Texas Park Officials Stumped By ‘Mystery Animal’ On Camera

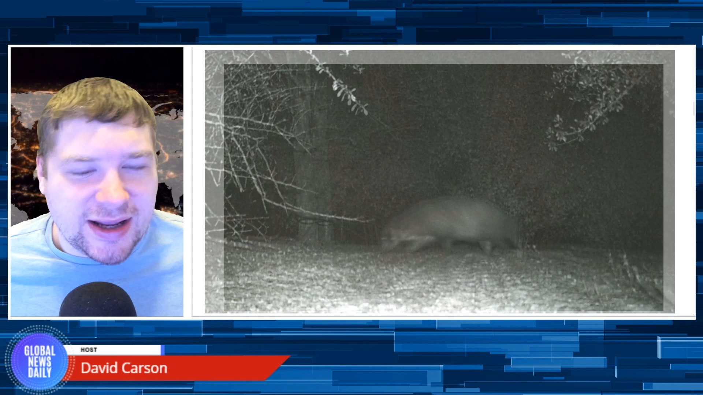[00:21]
We're scratching our heads trying to identify this elusive creature. Is it a new species, an escapee from a nearby zoo, or just a park ranger in disguise, the park wrote in a social media post.